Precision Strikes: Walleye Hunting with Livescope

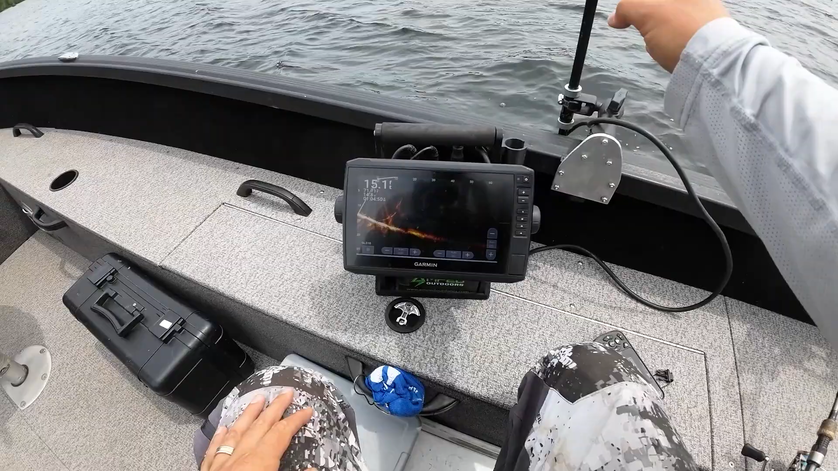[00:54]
We landed right on him. We're going down. Where is he at? Where did you go, fishy fish? I'm gonna give her a couple jig jigs. He's still out there. Here we go. He's on me. Nope. No, he's not.
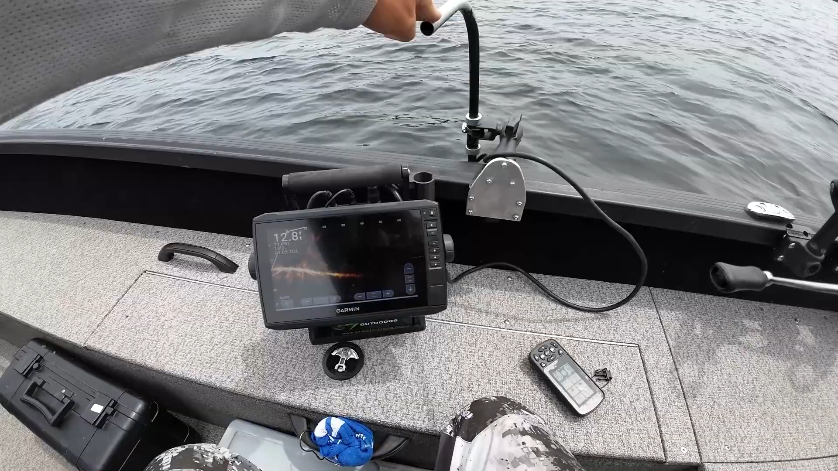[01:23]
Here he comes. Got him. Look at him, there he is. Oh, he popped off.
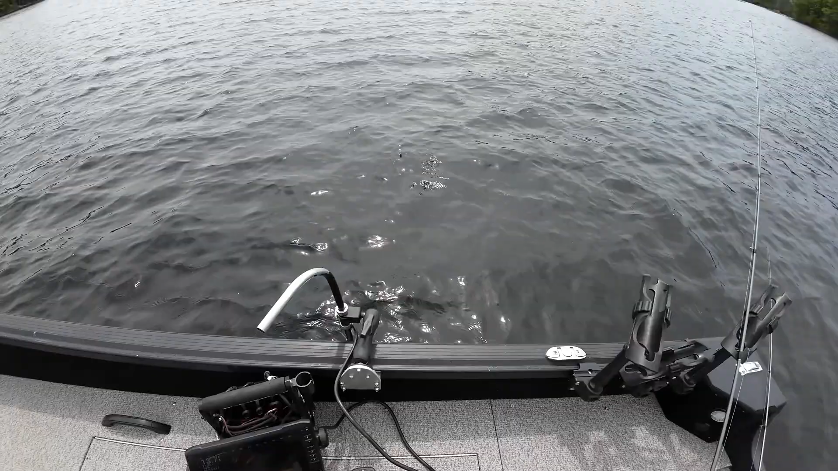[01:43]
Try again. That's my bait. Going up. That's a fish going away. We're gonna cast to him.
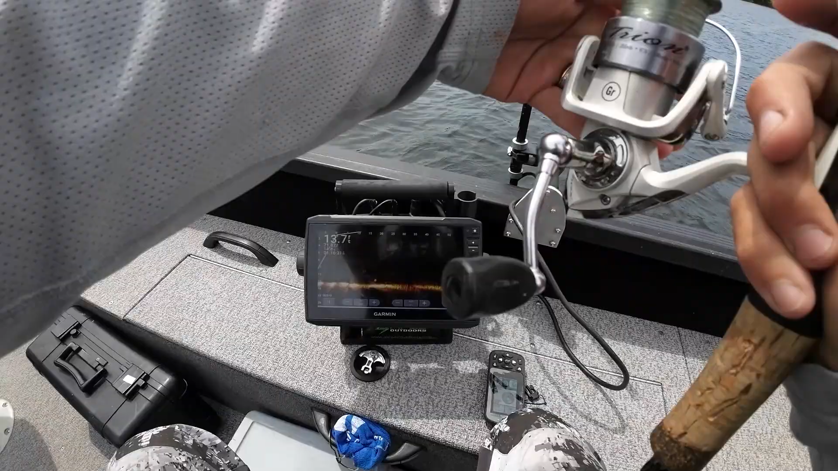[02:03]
We're gonna try to cut him off right there. Some bait going down. Jig.
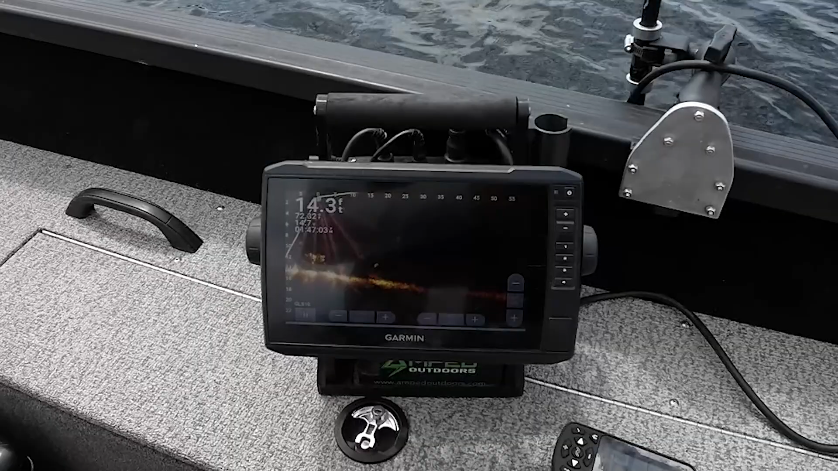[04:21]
I'm gonna slow it down right here. Just down on bottom, just jiggle it. Here he comes. He's hollering down for it. Here we go. Did he eat? No, he didn't eat. There's one.
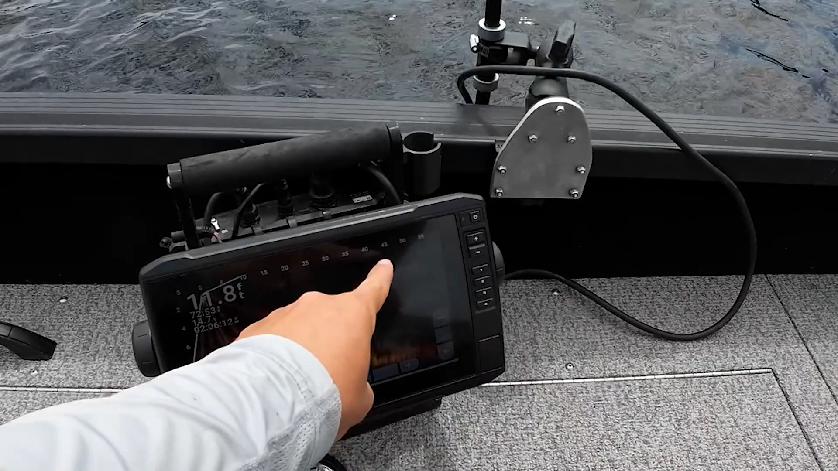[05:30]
You should see my minnow falling down. Oh my goodness, right on him. Jig, jig, jig, jig.
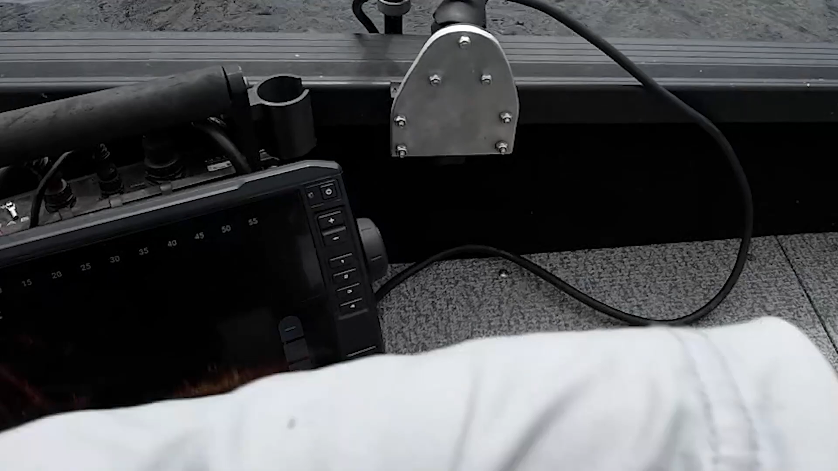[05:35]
Jig, jig, jig, jig, jig. Here it goes. They're looking.
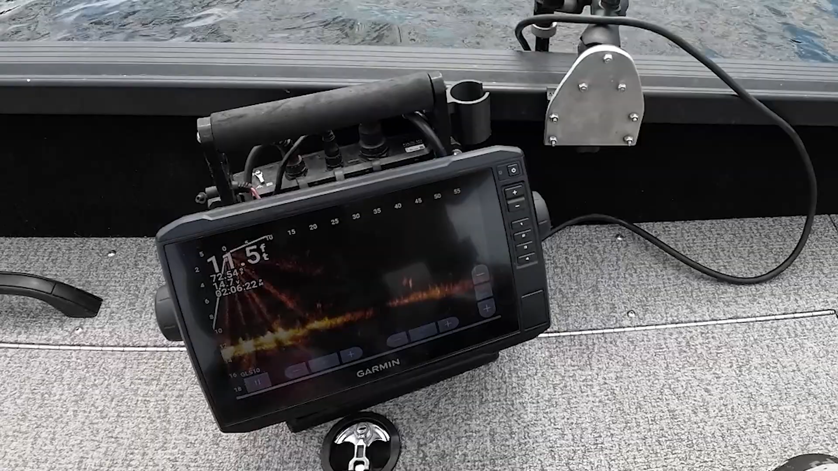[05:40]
They're chasing it, but no bites yet.
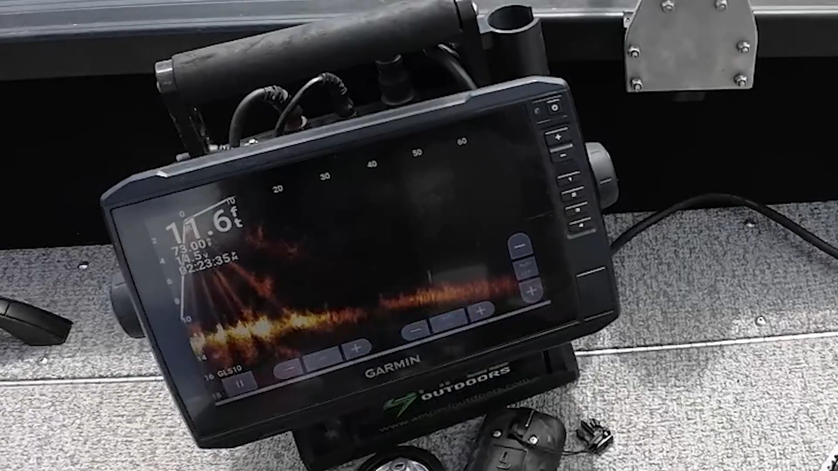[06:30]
Let's go to these ones. That wasn't quite, oh, yeah.
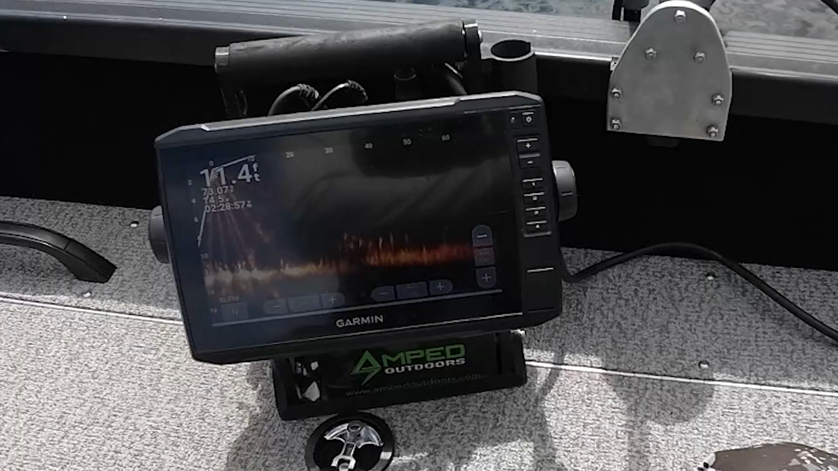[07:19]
And I'm thinking we got some walleyes. Just need to eat, they need to eat.